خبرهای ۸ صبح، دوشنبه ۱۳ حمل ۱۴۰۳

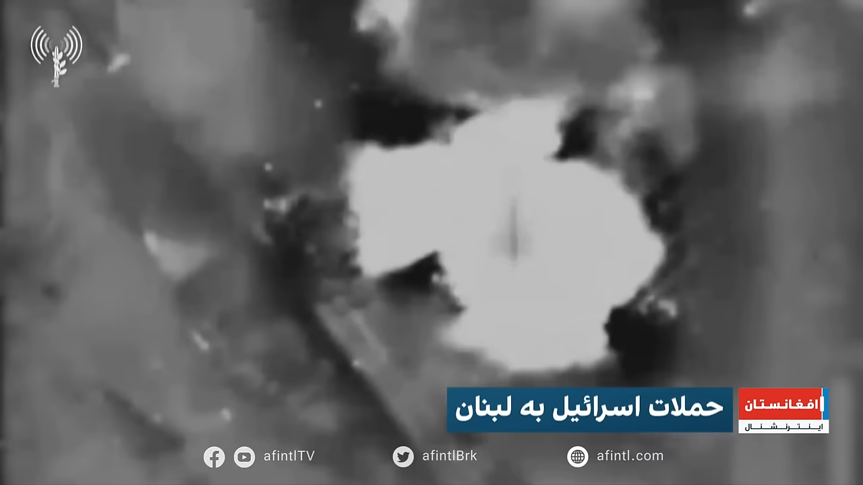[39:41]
به گفته ارتش اسرائیل الزین فرمانده واحد موشکی ضد تانک نیروهای
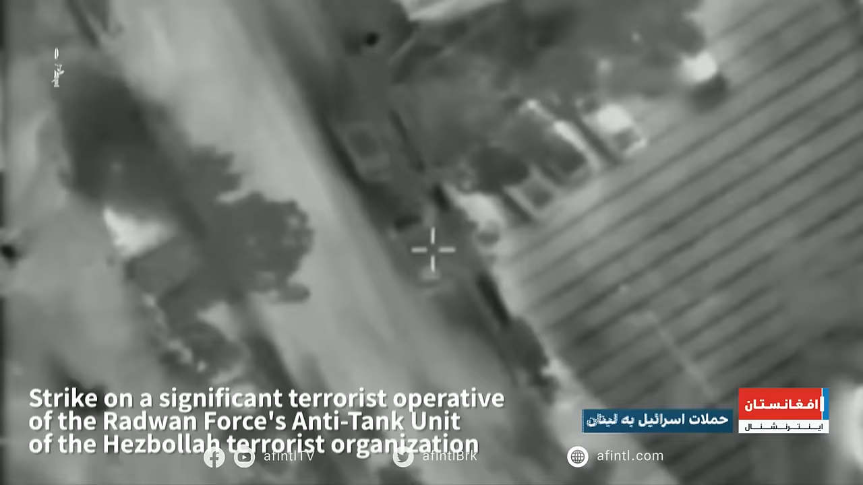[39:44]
رضوان حزب الله بود که در لبنان مورد هدف حمله هوایی قرار گرفت.